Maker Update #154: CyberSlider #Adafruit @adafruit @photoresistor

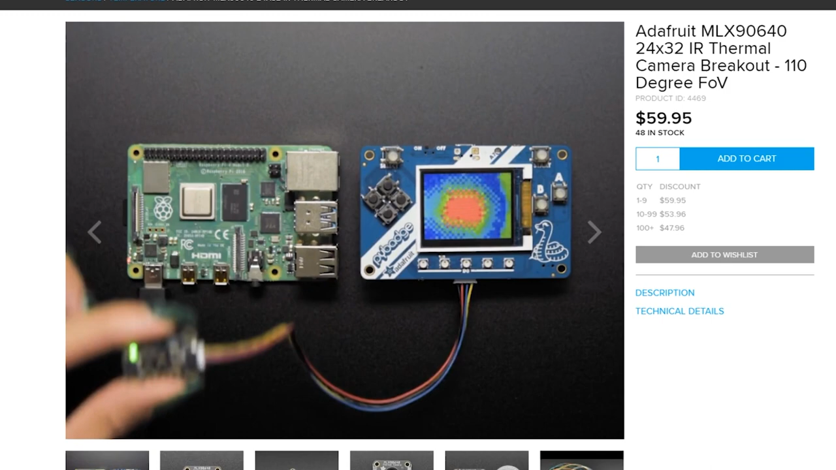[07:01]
with just about any project in reality it's just an array of thermal sensors with 110 degree field of view
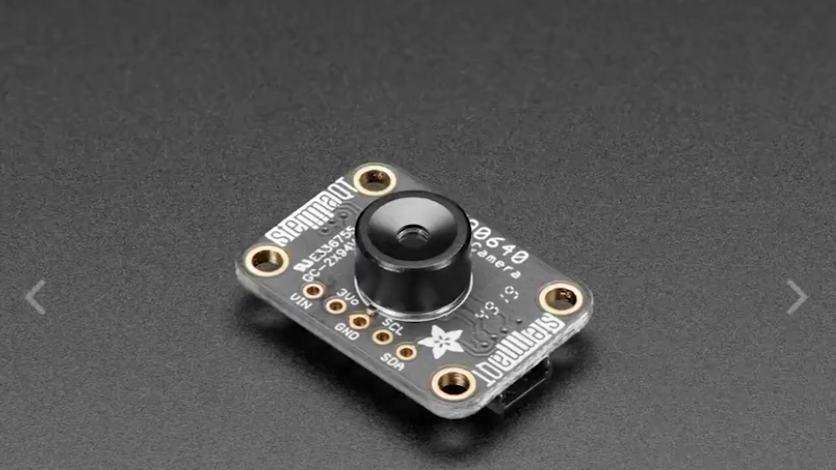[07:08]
but when you couple that array with a screen you can see the output of those sensors
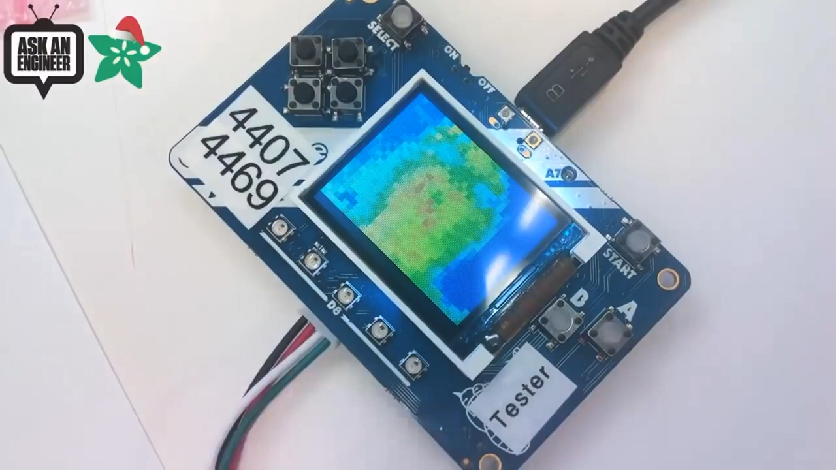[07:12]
in near real time at 16 frames per second it communicates over i squared c and while it does have some cpu requirements for your controller it's fully compatible with m0 and m4
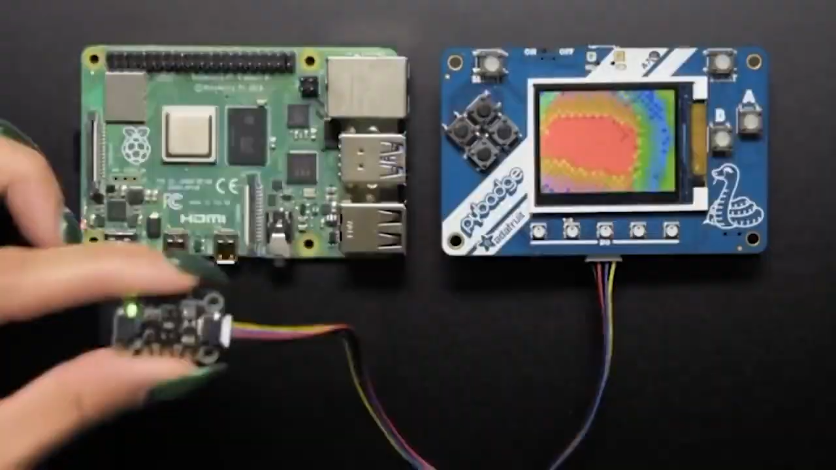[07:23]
hardware your reports on temperatures ranging from negative 40 to 300 degrees centigrade but it conks out if the board itself gets above 85 so make sure to keep it cool